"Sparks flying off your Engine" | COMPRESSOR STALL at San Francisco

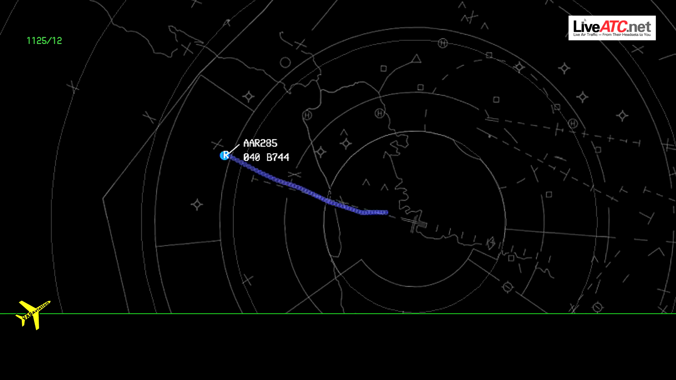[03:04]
Asia 285 Heavy, approved as requested, and you said 6000 is what you want to climb to?
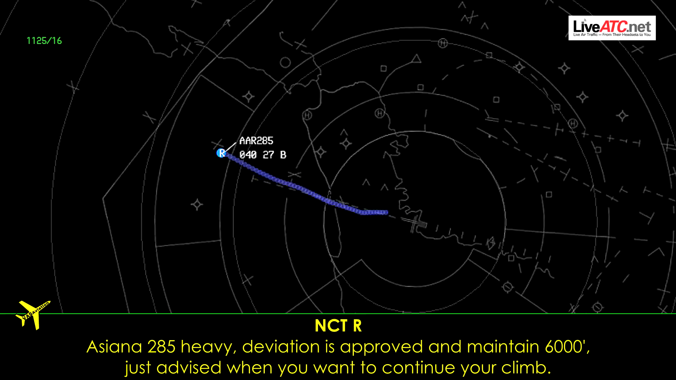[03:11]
Asia 285 Heavy, deviation is approved, and maintain 6000 is devised when you want to continue your climb.
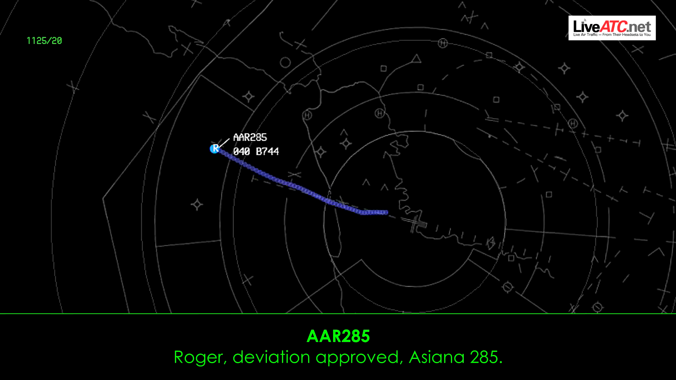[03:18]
Asia 285 Heavy, deviation approved, Asia 285. Asia 285 Heavy, we are heading 300 and climbing 6000.
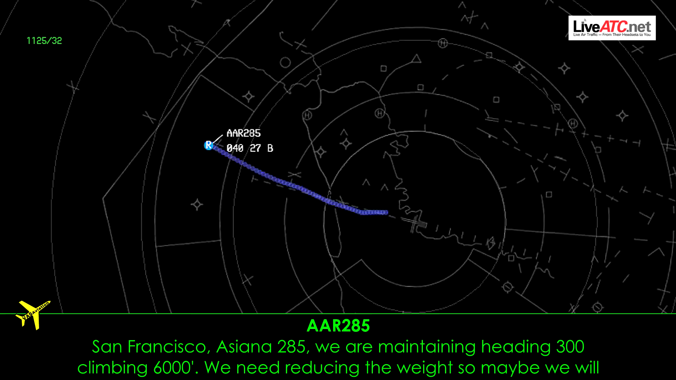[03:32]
We need a... Resisting the weight, maybe we will return to the San Francisco.
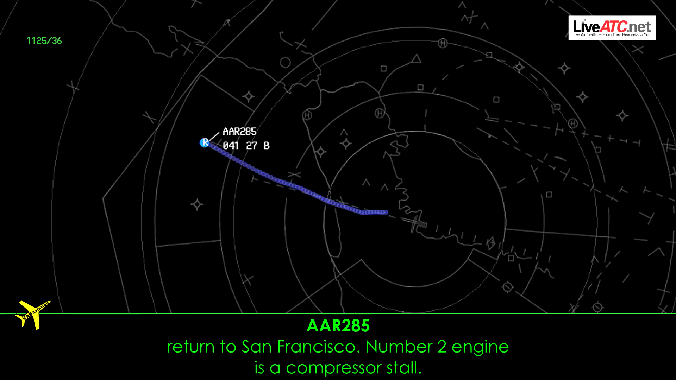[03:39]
Number two engine is compression storage. Asia 285 Heavy, Roger, it sounds like you need a return to San Francisco, is that correct?
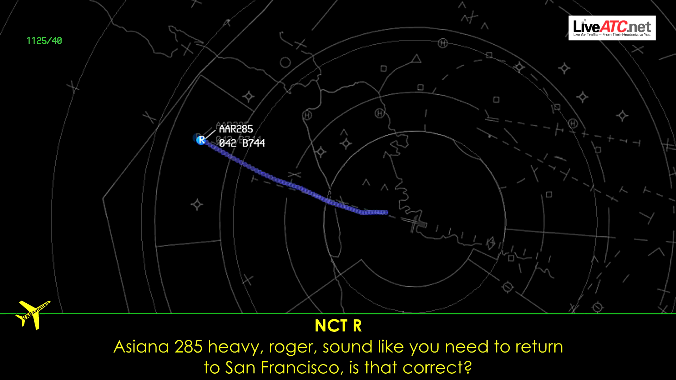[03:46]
Maybe... Maybe... We have solved the problem. I will notice to try again.
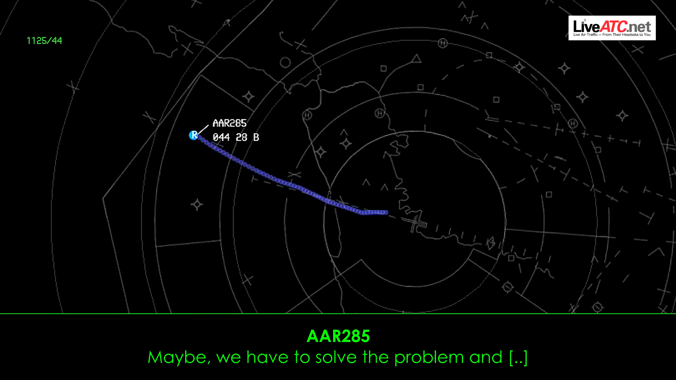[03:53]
All right. Asia 285 Heavy, just to confirm, you want to continue on the...
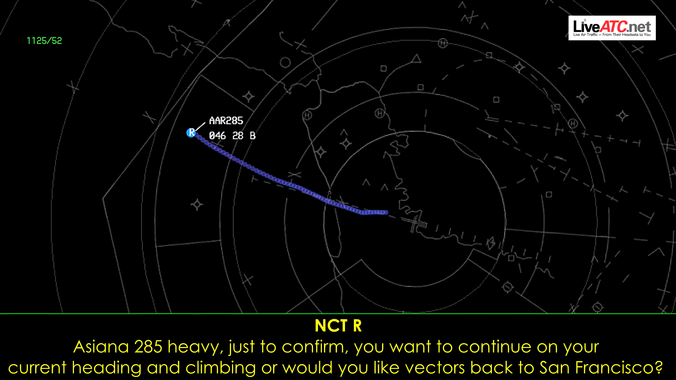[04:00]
On your current heading and climbing, or would you like vectors back to San Francisco? Uh... We need... Uh... We need... Maintain heading and climbing... Maintain 6000 due to... Uh...